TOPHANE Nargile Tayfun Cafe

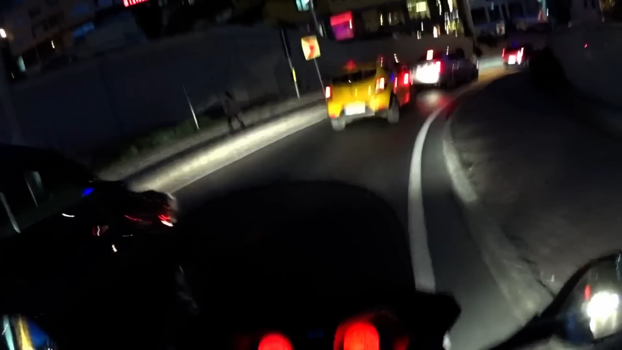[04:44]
7'ye 10 var. Malum böyle akşam trafiği olur tabi. Ama yani sonuçta her zaman trafik var. Aslında ben biraz daha burası rahat olur diye düşünmüştüm ama neyse. Yine de biz çok fazla takılmayacağız. Emin olun çok kısa sürede gideceğiz.
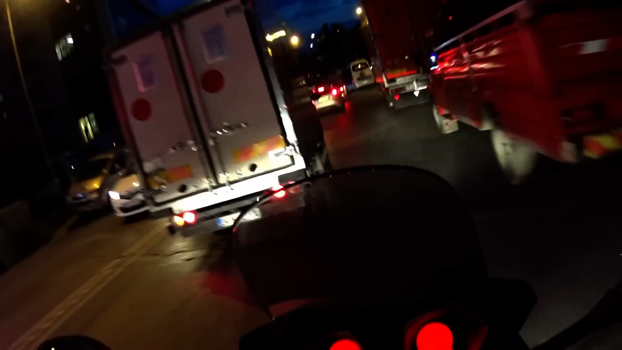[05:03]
Çok da uzun bir video olmayacak.
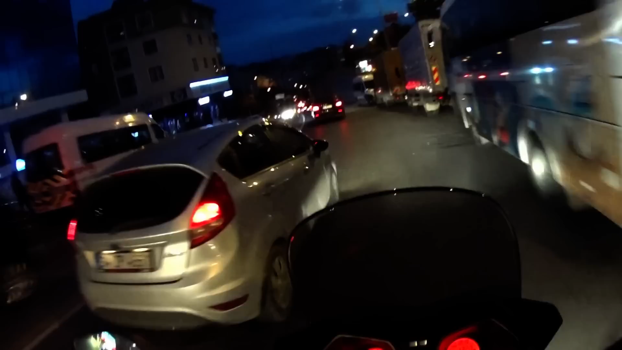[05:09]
Buradan tünelden gitmenin avantajı tabii ki motosiklet için kolay. Yani arabaya oranla daha kolay bence. Çok fazla trafik görmüyorsunuz açıkçası. Biz görmeyeceğiz. Ben size öyle söyleyeyim.
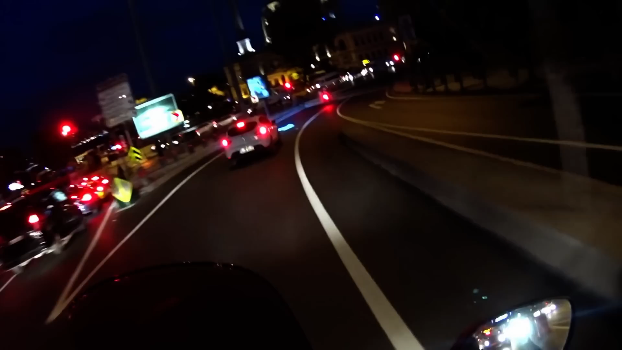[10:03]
Bak polis amca nasıl geçti kırmızıda. Hop, ispatı. Buyurun efendim, buyurun.
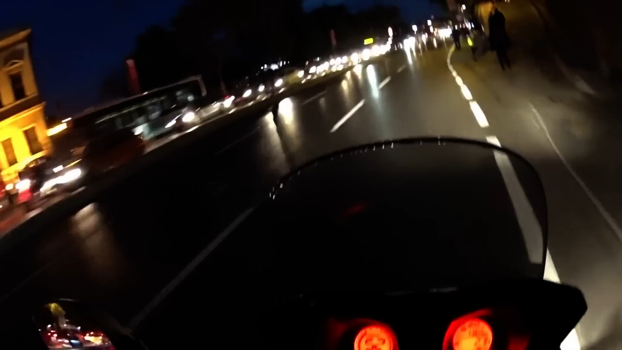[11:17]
İnşallah bu amacımıza ulaşırız diyorum. Şimdi burada ışıklar biraz sakat oluyor genelde. Ani böyle fren yapanlar falan oluyor. Ben çok denk geldim. Karşıya geçip koşmaya çalışanlar oluyor. Dikkat etmek lazım. Şu anda Kabataş tarafındayız. Kabataş mevkiindeyiz. Çok az bir mesafemiz kaldı tophaneye.
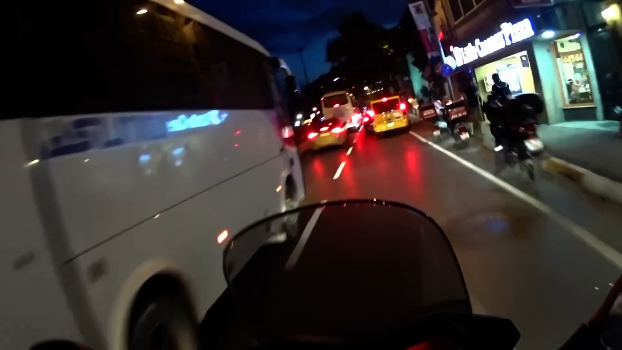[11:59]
geçemeyeceği yerler de olduğu için bazen de yol vermezler.
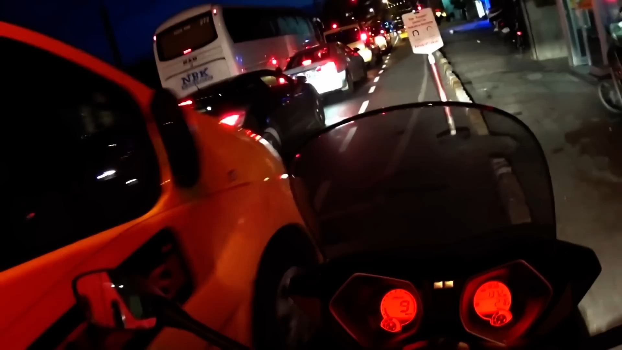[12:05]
Dayı, can I pass through? Thanks mate. You so fucking kind guy. Şöyle geçelim ufak ufak. BMW. I'll let you go man. Şöyle kaçalım. Aha, abi sinyal verdi, yandık. Evet, çok güzel. Şimdi burayı da geçtik. Tabii yani tophaneyi çoğu kişi biliyor olabilir. Ama ben sizi tophanenin her zaman gidilen yerlerine götürmek istemiyorum.